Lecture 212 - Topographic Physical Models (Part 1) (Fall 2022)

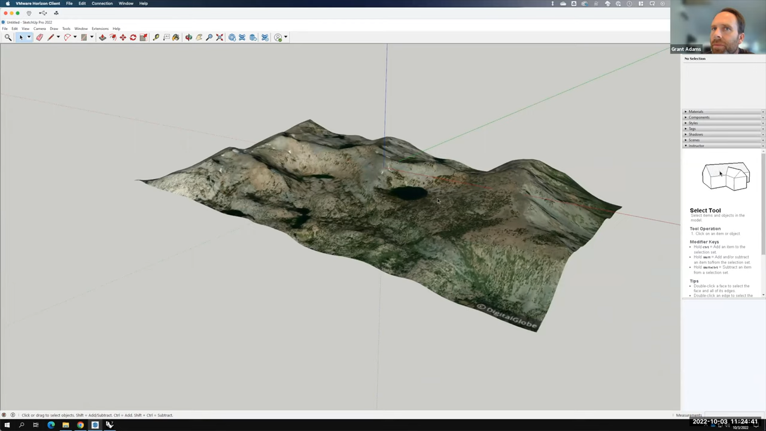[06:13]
Okay. So there's mine. That's the one I happened to pick and we'll go with it. Now to get it into Rhino, I'm going to go into file and then I'm going to choose save as, because I'm going to go back a few SketchUp versions.
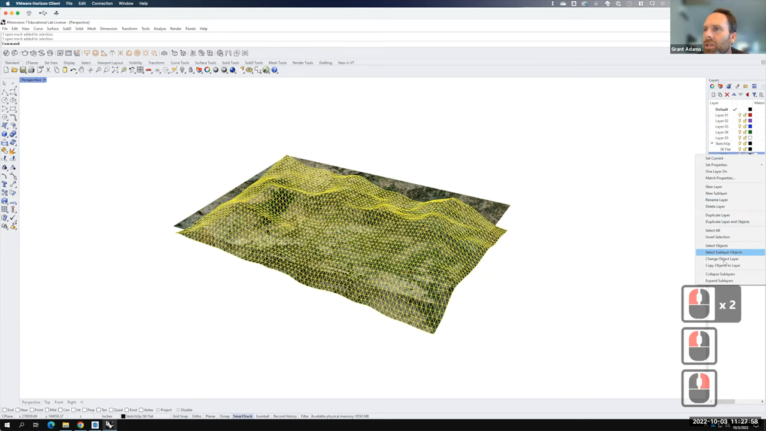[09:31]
Perfect. And we could turn off the flat.
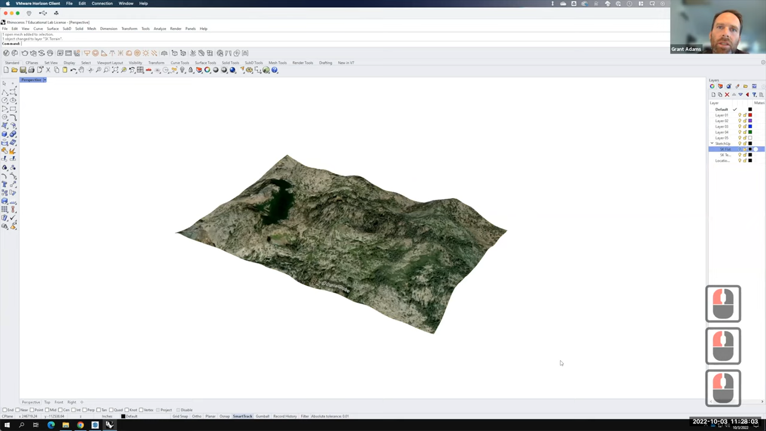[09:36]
And that leaves us with just this little bit of terrain. So let me go ahead and go back to my shaded view.
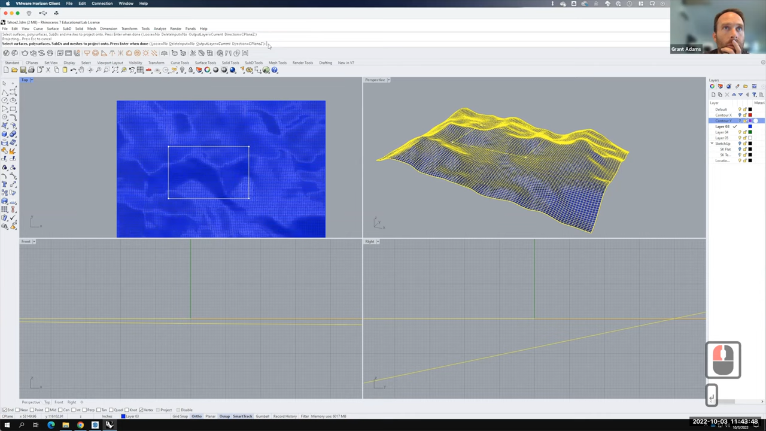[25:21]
And there it is. And so what it's done is it's taken that rectangle that I had and it's projected it so that it goes around my terrain like that.
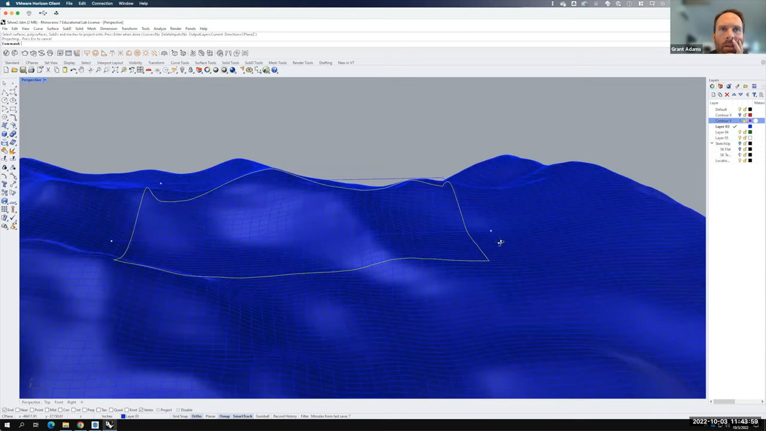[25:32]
So this size, this piece right here, this 8,500 feet by 5,500 feet at 1 to 500 scale is going to be 11 inches by 17 inches.